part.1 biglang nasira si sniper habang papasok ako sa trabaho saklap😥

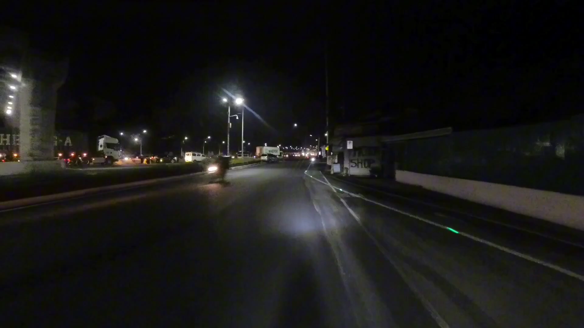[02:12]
Sana bukas pa yung isang shop doon
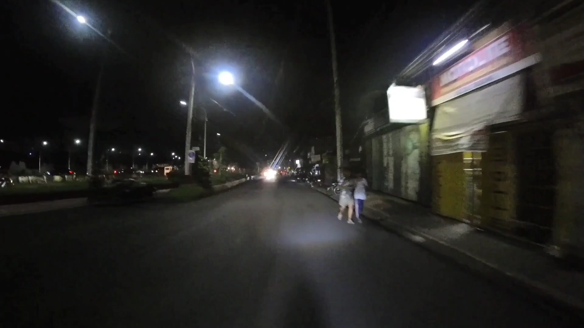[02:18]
Oh my god Oh my god Ay, pasara na yata